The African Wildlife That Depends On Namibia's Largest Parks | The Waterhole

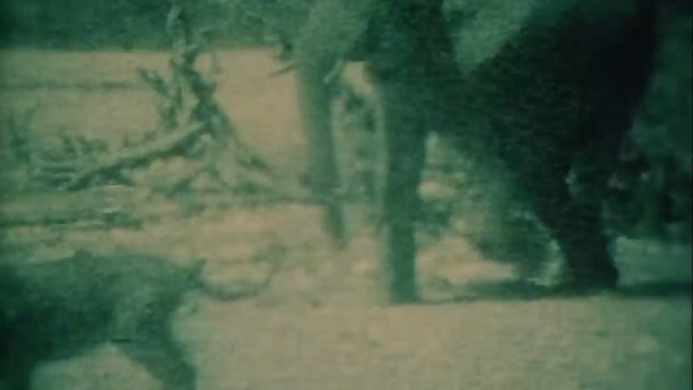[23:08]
The lions back down, even though they're in superior numbers and have two big males with them.